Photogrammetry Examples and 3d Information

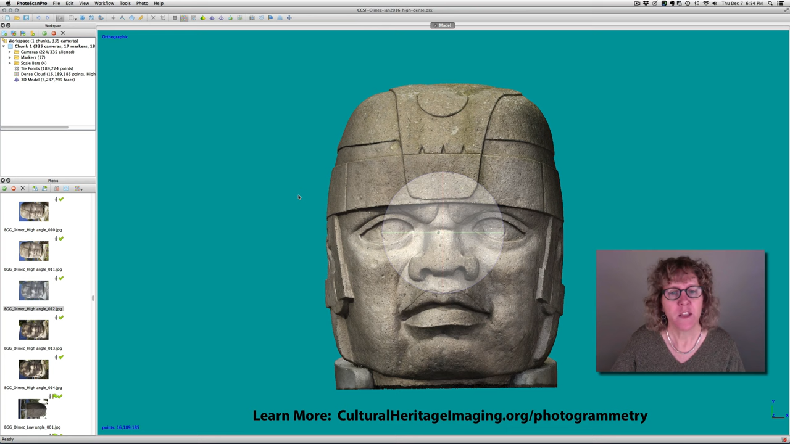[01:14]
but the same principles would apply in any photogrammetry package, and the way that you collect the images is the same in any photogrammetry package. So, what we have here is a dense cloud, and here I can turn the cameras on. And so what this is showing is all the blue rectangles are
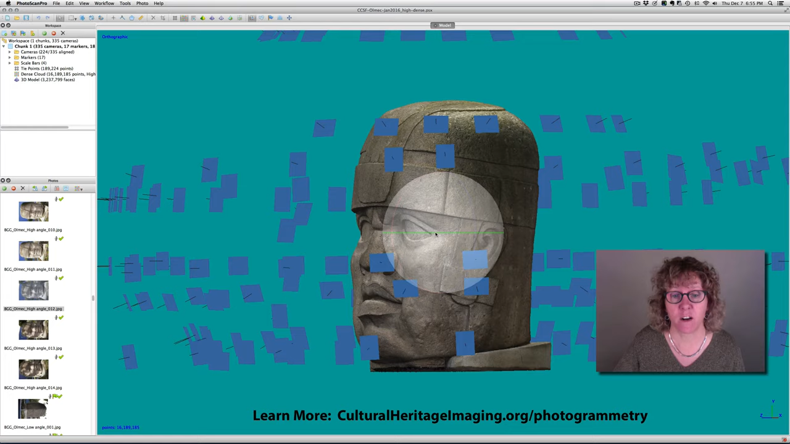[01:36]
exactly where the camera was as the images were shot.
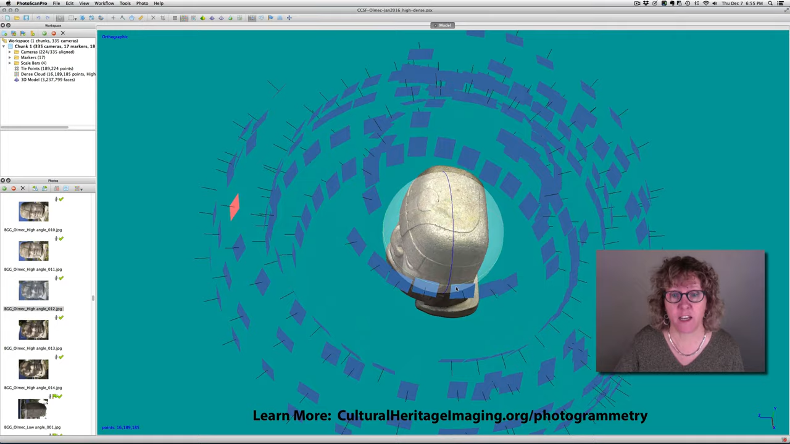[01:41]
And you may have noticed in the picture here that there's a tree right here, so we couldn't get some of the images right around the top there. And so instead, you'll see there's kind of a gap in that circuit, so we had to move down and take those images there.
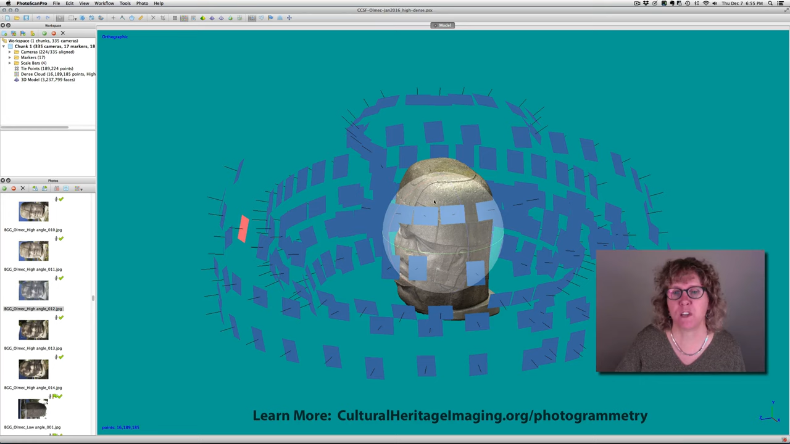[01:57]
But we've got pretty good coverage of the whole thing. And I would say this is 335 photos.
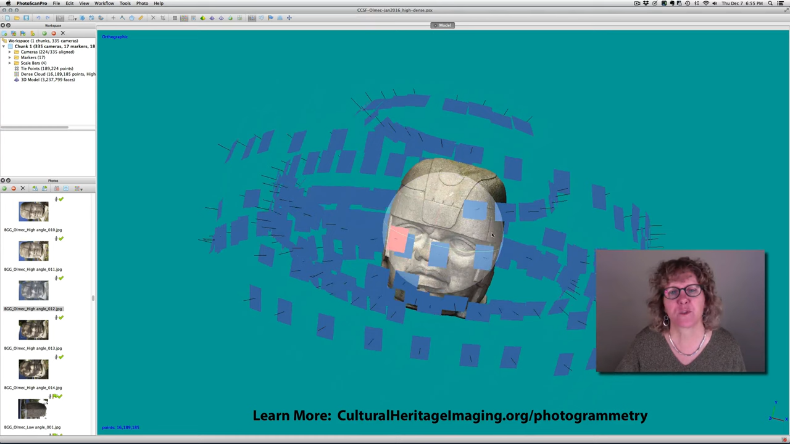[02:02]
It's probably a little bit overshot because it was part of a training class,
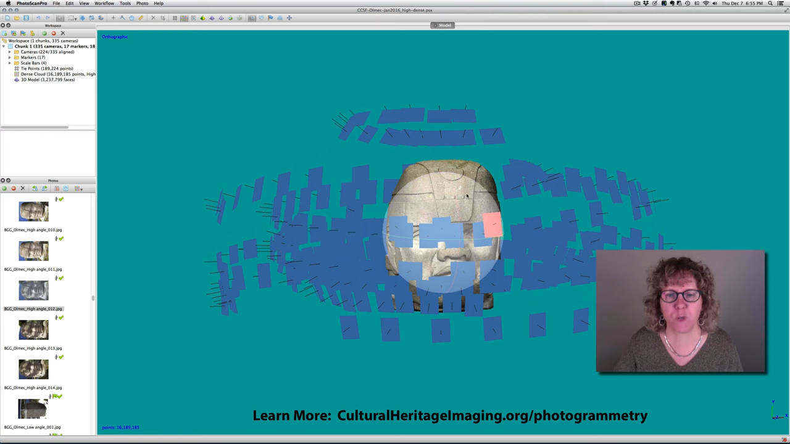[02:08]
and we had about 9 or 10 people out there in different groups shooting, and they were, you know, each doing different areas and overlapping with each other.
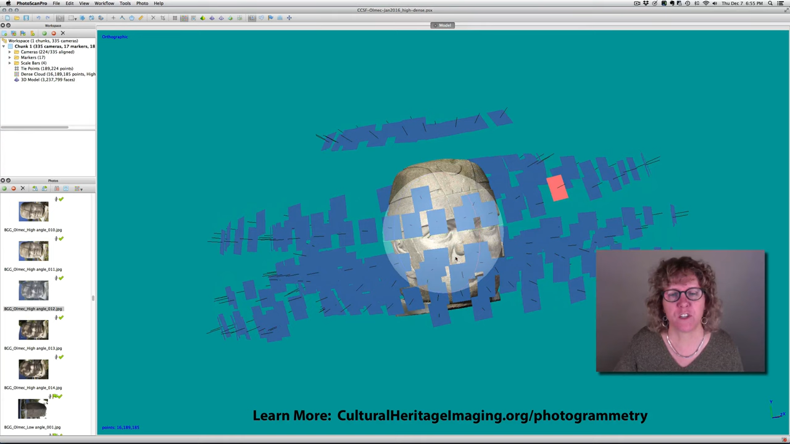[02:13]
So you could probably do it with a little bit less photos.
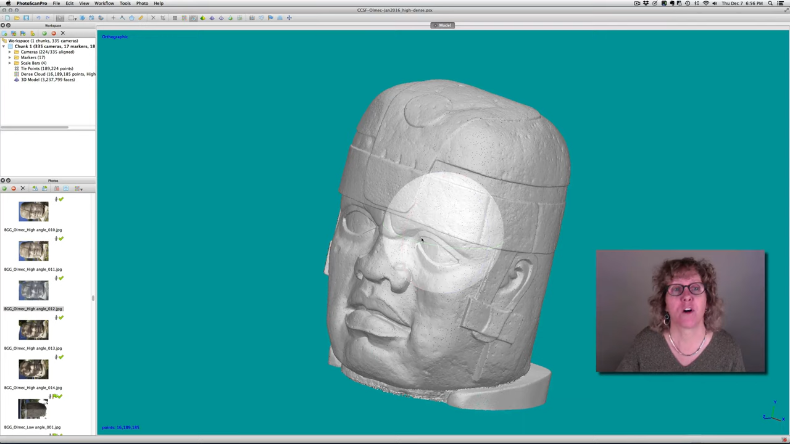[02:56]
Now, once we have the dense cloud, we can create a wireframe or mesh.
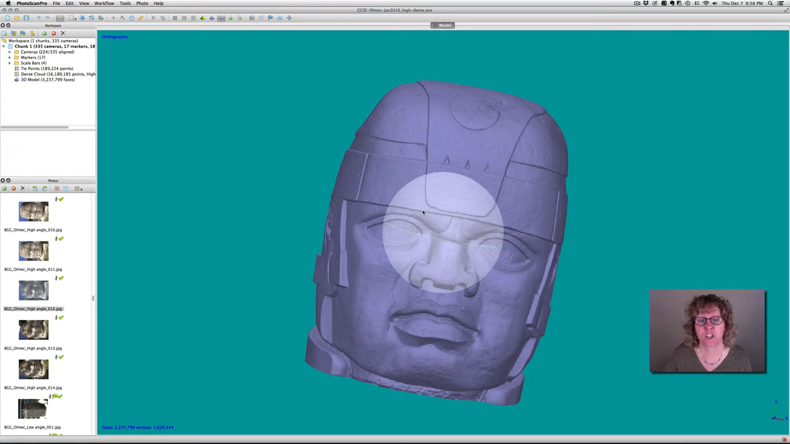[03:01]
And so what's happening there is it's connecting the dots to create little triangles. And you'll have more triangles in an area where there's a surface change,
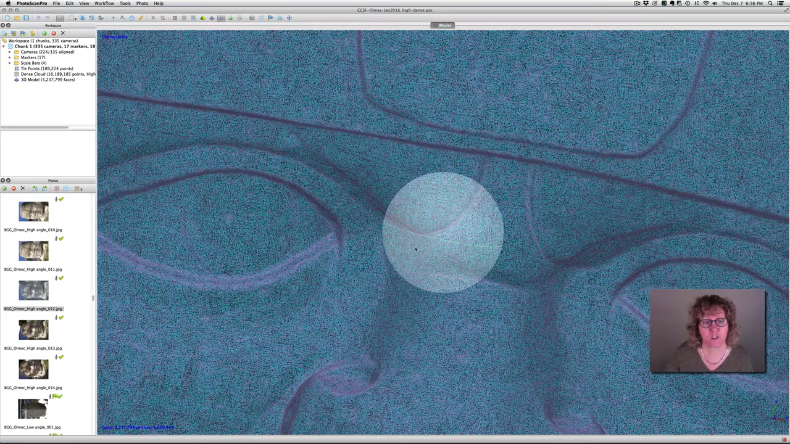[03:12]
quick surface change, and less in kind of smoother areas.
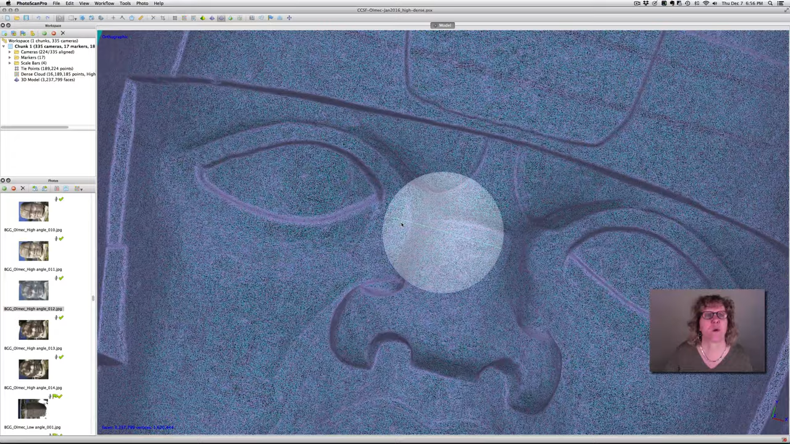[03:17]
We can also take the wireframe and show it as a solid, and that can sometimes be easier for looking at really the surface details.
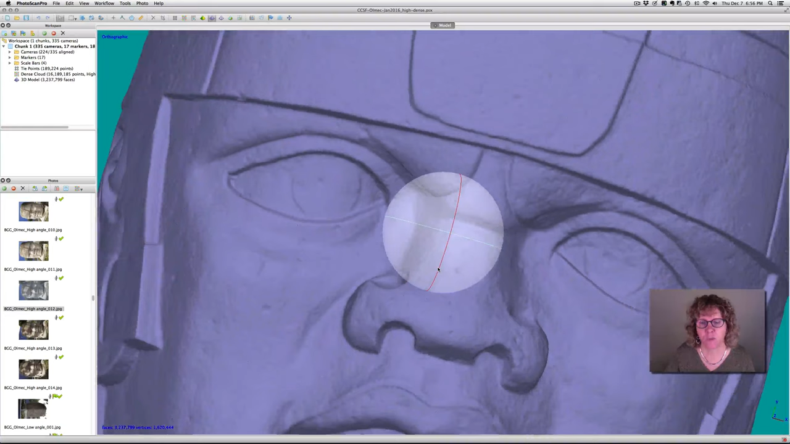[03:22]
So we've just made the individual triangles solid so we can see.
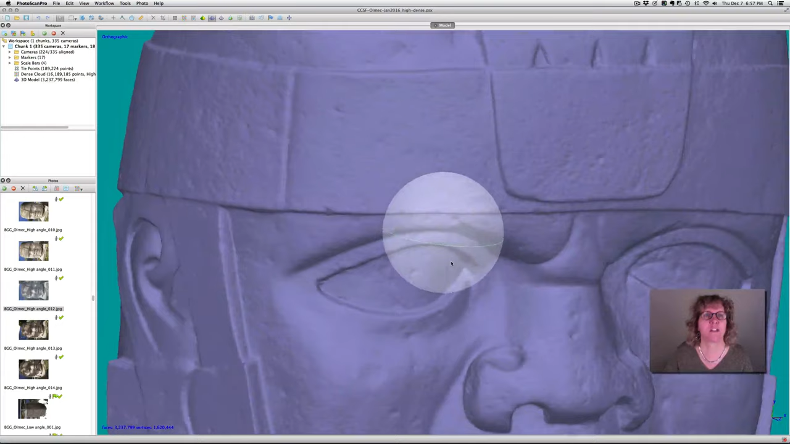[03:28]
And we also have a color mode that we can look at here. And the color mode allows us to have a color for each vertex,
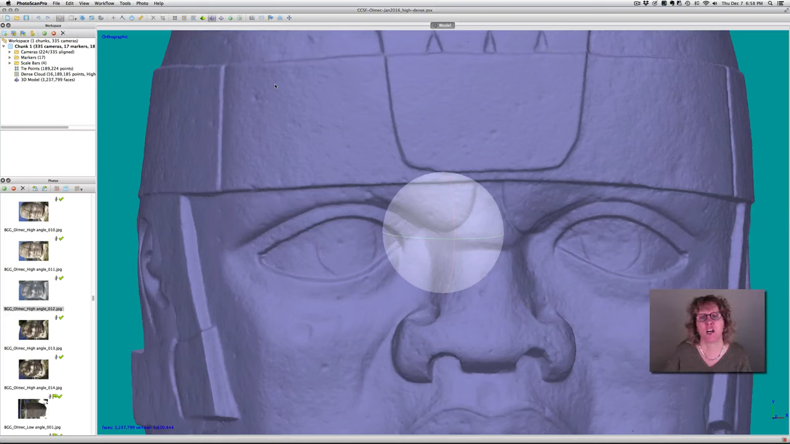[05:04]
for example, if you're looking at erosion or wear, that you understand how good is the surface and the geometry and the level of detail beneath the texture map so that you know if that model is going to be able to meet your needs.
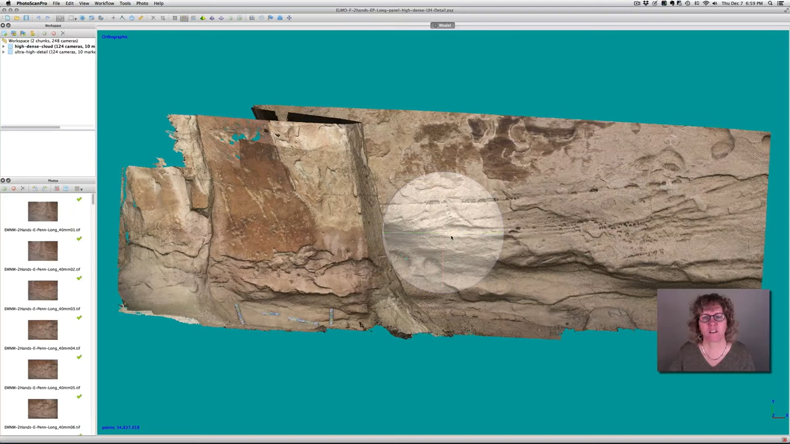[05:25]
Okay, so here is an area that we were looking at in New Mexico and this is the dense cloud.
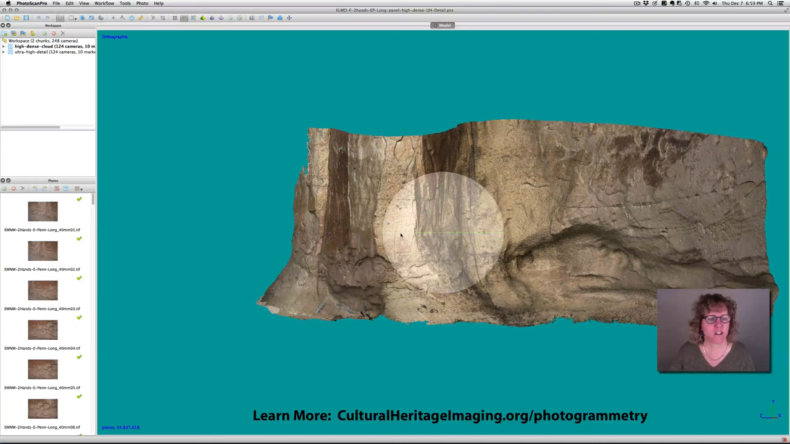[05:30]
It has about 55 million points in it.
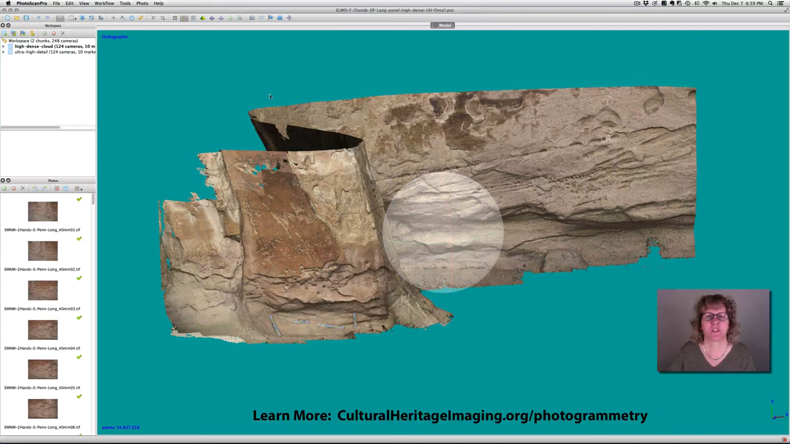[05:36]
And the thing, I'll turn on the cameras here so you can see where the images were taken, is that we were really interested in some details in a panel here that has inscriptions and Native American rock art. So we took what we call a multi-resolution photogrammetry set. We got the general area from fairly far away with a wide-angle 24mm lens. That's all these images out here. And then we came in closer with the 24mm lens and then we also from that same
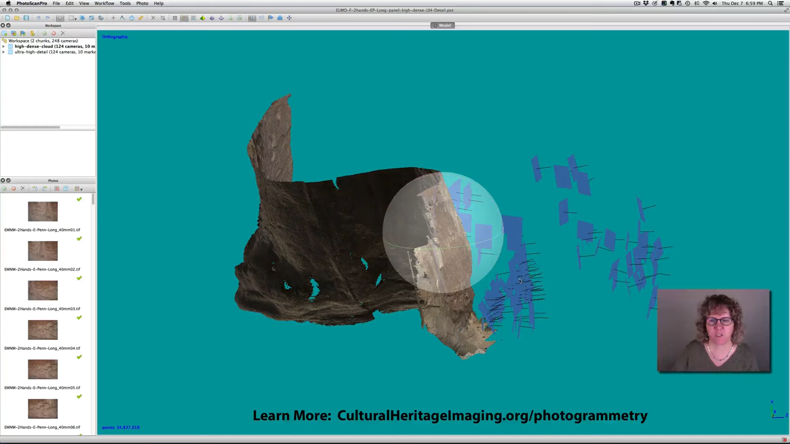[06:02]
distance shot with a 40mm lens to get a lot of detail in that area we cared about. But this is a really quick way and flexible way to get information about the site
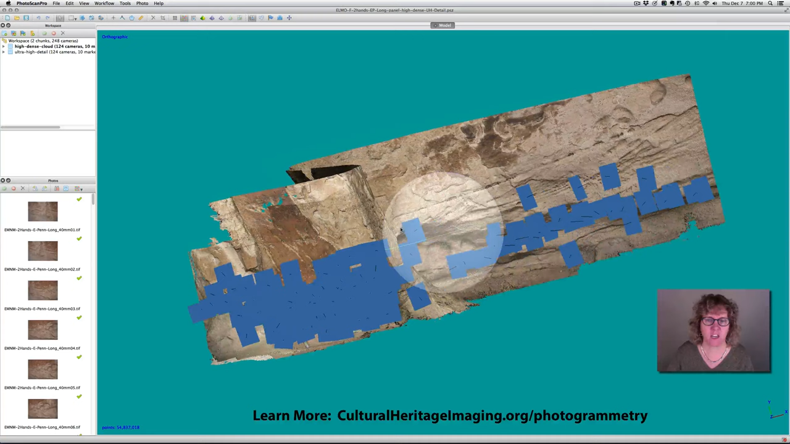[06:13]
and what it looks like in that general area without taking a lot of time. This whole process of image collection here took, you know, 20 to 30 minutes, not too long at all.
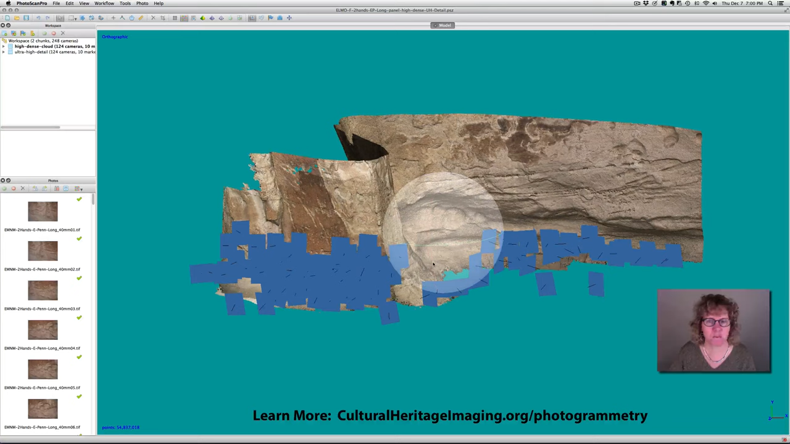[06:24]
So what I want to do is look at a detail of the surface here and you can see the kind of information that we can get.
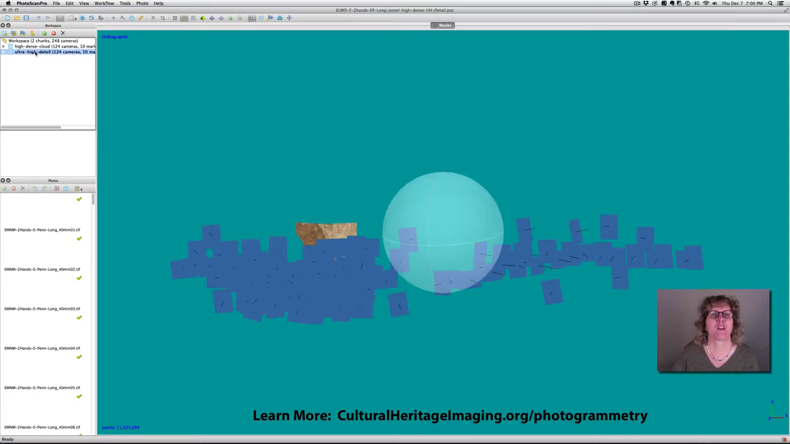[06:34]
I'll take the cameras off. And here is the area that
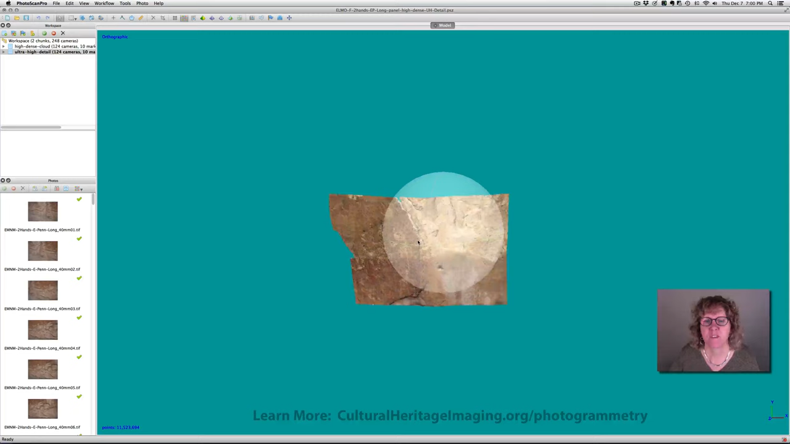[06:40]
has inscriptions and rock art in it. So you'll notice right here that we have an inscription. This is the dense cloud again.
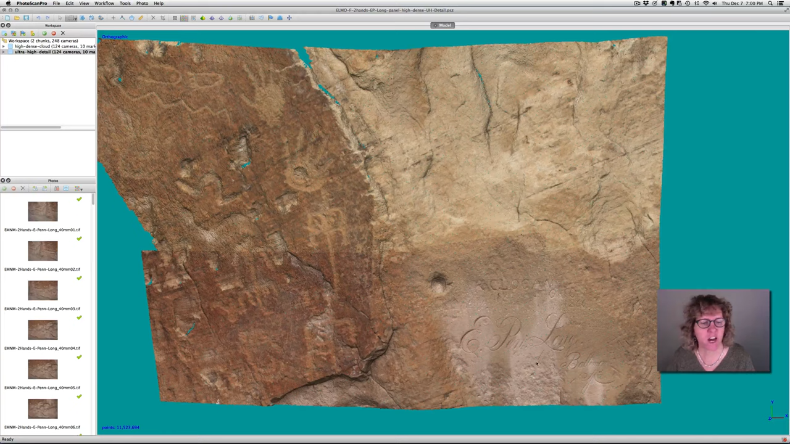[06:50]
For just this area now is 11.5 million points because we built it at the highest resolution. And so you can see that we actually have in the geometry the inscription detail.
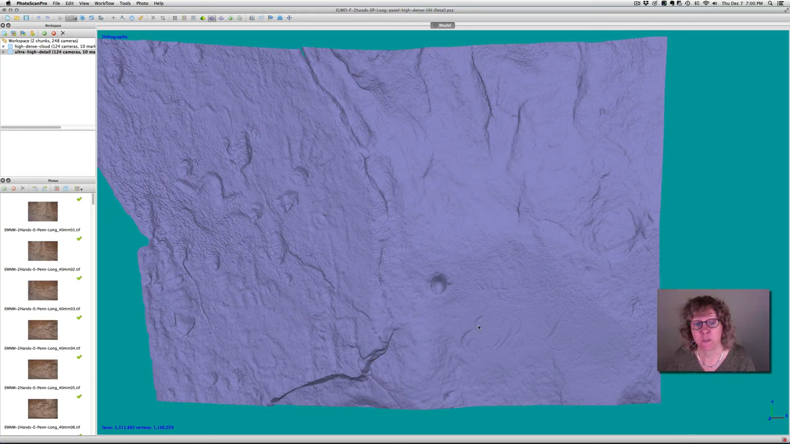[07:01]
And we also have Native American rock art detail in the geometry so that we can look at and be able to measure this kind of surface information.
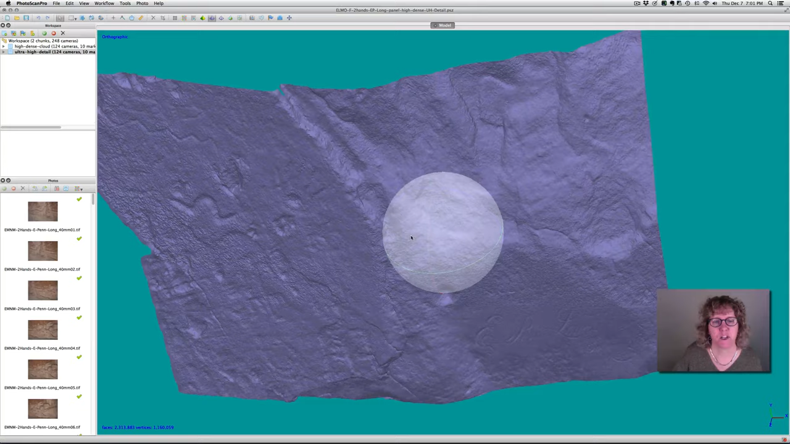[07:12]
And then here it is with the texture map.
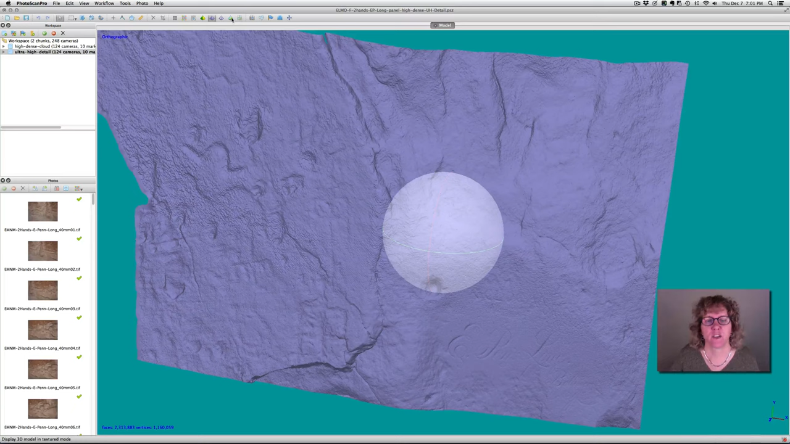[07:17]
So you can see what the surface looks like with the texture map.
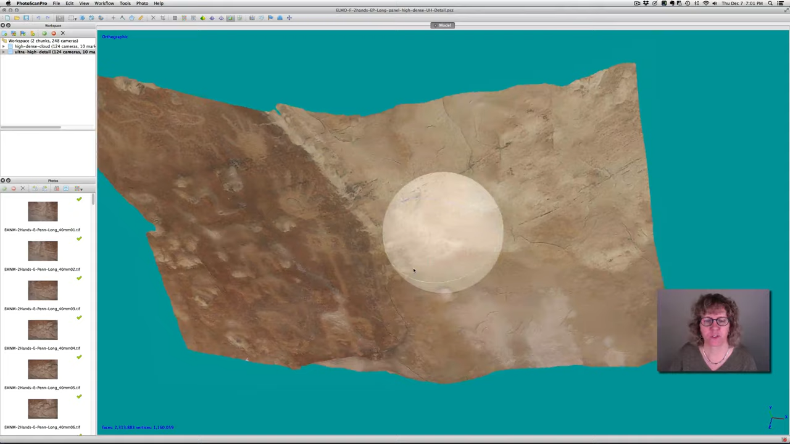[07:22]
Okay. So let's talk a little bit more about photogrammetry.